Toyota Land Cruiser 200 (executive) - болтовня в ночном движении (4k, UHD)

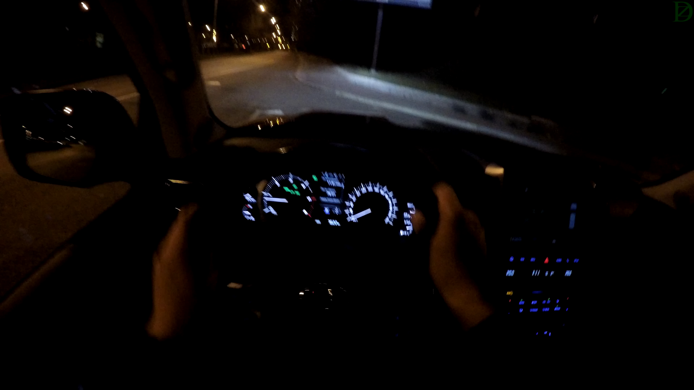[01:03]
Такой вот небольшой момент, который я могу и должен вам рассказать, потому что машина дорога, а значит, должна быть идеально. Ну, некоторые шероховатости, как видим, присутствуют. В основном все здорово, полностью автоматический свет, живущий своей жизнью. И дальний, и какой боковой, какой хочешь, светодиодный, и даже притурнуманки, и те со светодиодными возможностями. Великолепно. Огромные зеркала. Ну, здесь не буду долго рассказывать, сразу поедем, потому что все остальное вы можете увидеть в обычном тест-драйве.
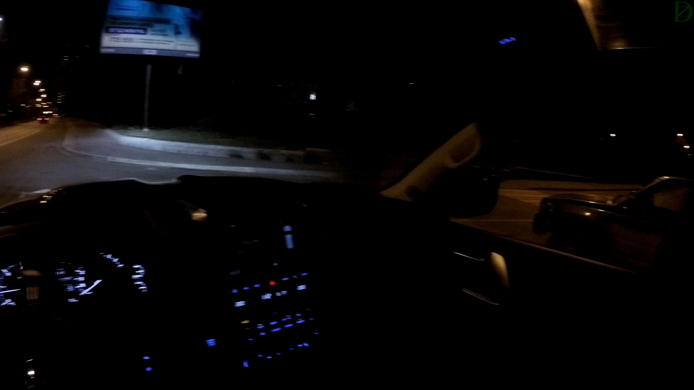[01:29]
Помчали. У нас тест-драйв ночной, посмотрим, как работает свет, и скажу вам, что он великолепен. Ездил я уже по ночной трассе, здорово работает, освещает все, что необходимо. Я доволен, на самом деле, этим автомобилем, потому что по ходовым характеристикам он превосходен. Большущая Toyota, но настолько комфортная, настолько вот мягкая здесь подвеска, которая сразу же говорит о том,